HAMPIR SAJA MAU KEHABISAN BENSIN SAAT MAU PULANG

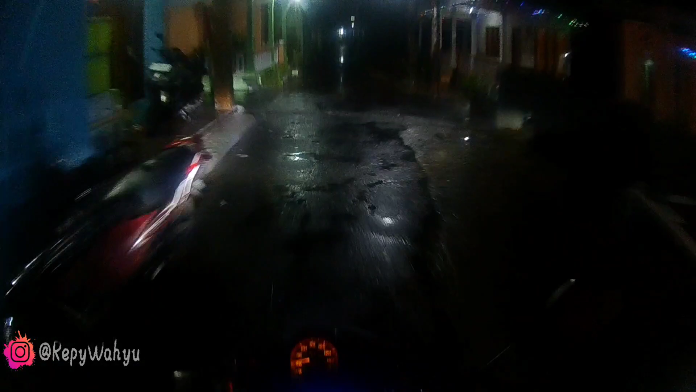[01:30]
Beda-beda kalau malam udah agak mendingan antrinya. Ya ini lampu saya juga sudah saya benerin ini ya.
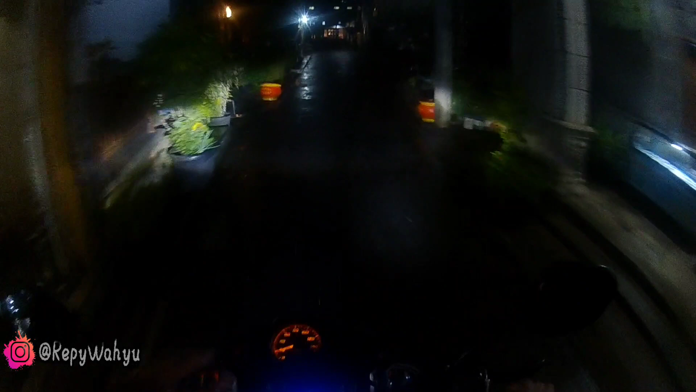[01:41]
Jadi sekarang nyorotnya sudah agak jauh. Tidak seperti pertama itu yang video saya yang nyoba bimaker di tengah hutan itu. Yang jarak pandangnya sih kurang itu. Sekarang lampu sudah saya benerin ya. Bisa dilihat di kamera seperti apa sorotannya. Ya ini sudah mulai gemes-gemes tipis-tipis nih gambarnya ya ini, aduh semoga saja kameranya aman nih.
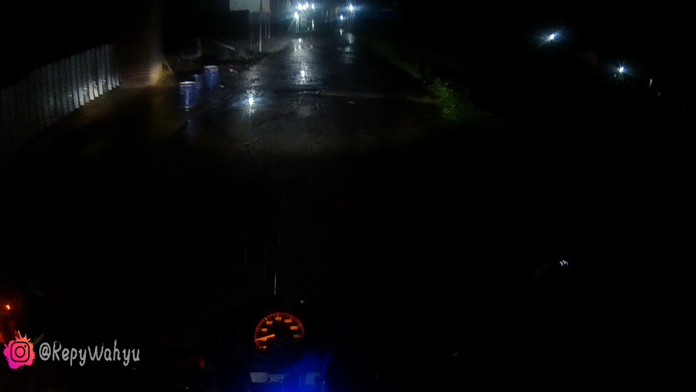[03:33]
Ya semoga saja nggak hujan terus nih. Kalau hujan deras waduh nyamari ya, karena nanti itu harus masang waterproof saya.
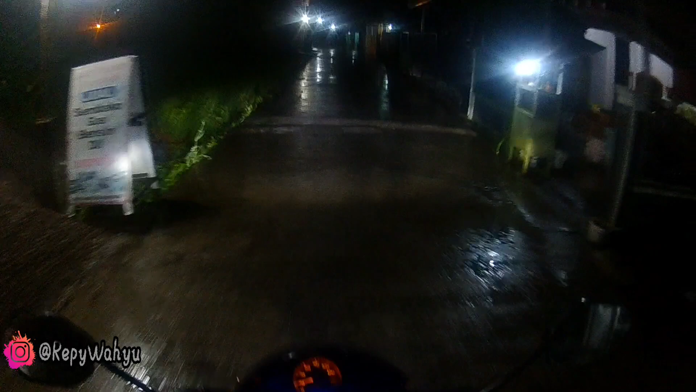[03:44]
Nanti nggak bisa ngevlog sambil bicara, harus teriak-teriak seperti dosa sebelumnya ini. Banyak polisi tidur di sini.
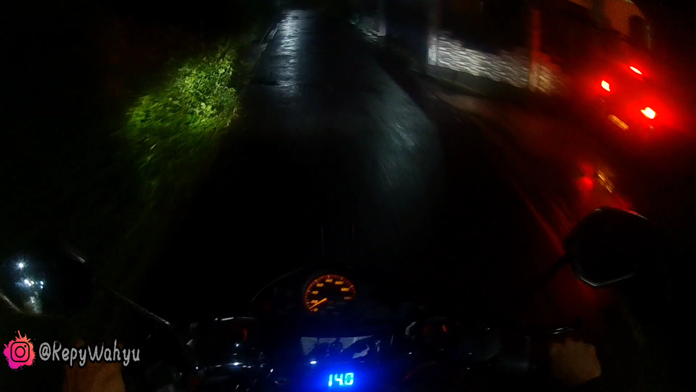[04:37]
Jadi ini jalannya agak sedikit sempit ya ini ya lu. Jadi kalau ada mobil ya udah apa namanya ngalah dulu ini kita. Ini saya berjalan pulang sambil nyobain lagi lampu bmaker-nya yang sudah udah saya atur lah posisinya itu. Ya agak sedikit nyorot ke depan.
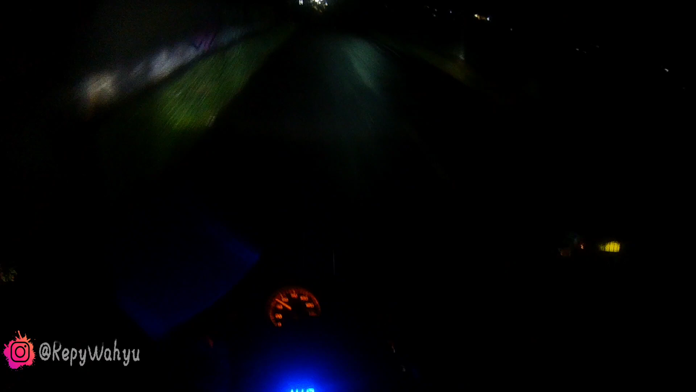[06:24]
Ya sudah dilihat catatan Doyokernya yang sekarang itu ya itulah jalannya sekarang. Wah ini udah mulai hujan ini. Saya di kameranya nih. Semoga sampai rumah tidak kehujanan lah. Bismillah dengan baik aja.
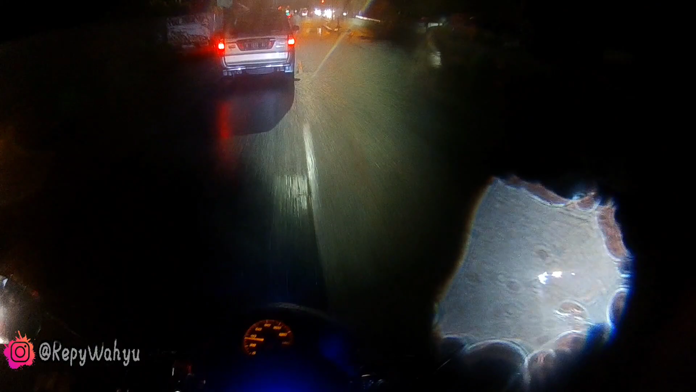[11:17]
Ada kan sepeda-sepeda bensin itu tidak akurat. Dan ini udah sampai bensin, waduh, banyak sekali truk-truk yang berlalu malam. Jalannya sini menggelombang.